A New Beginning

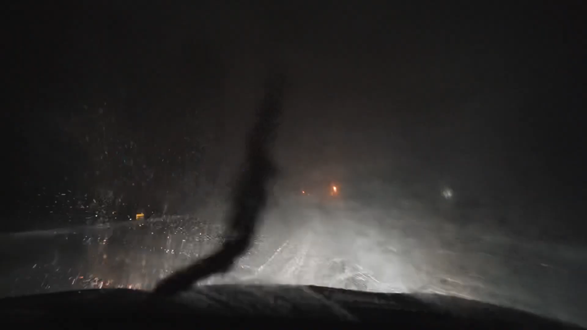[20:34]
This is bad. At times, the wind gusts blow the snow like right now, and you cannot see anything.